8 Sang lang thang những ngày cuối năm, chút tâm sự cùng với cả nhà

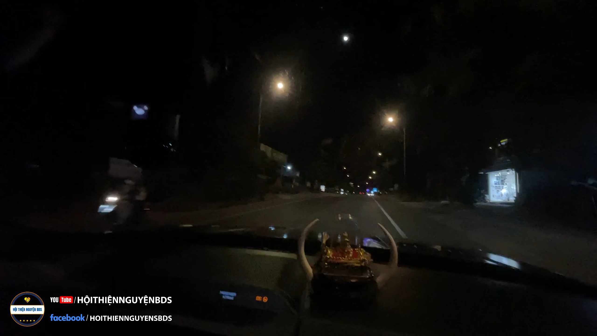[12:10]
Sang chia sẻ đôi lời Đến cho tất cả quý vị Cả nhà có thể thấy nè Cái bảng này Là Sang chuẩn bị quẹo qua cái hướng Bắc Bình Đây cả nhà thấy không Quẹo qua hướng Bắc Bình đó Đây Thấy không
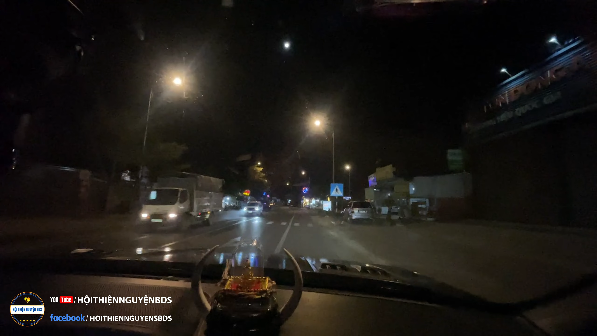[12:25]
Quẹo qua hướng Bắc Bình Đây là Sang phải đi hướng Về Bình Thần Cứ lan thang trong rủi khắp mọi nơi Một phút chả lòng của Sang trong cái đêm tối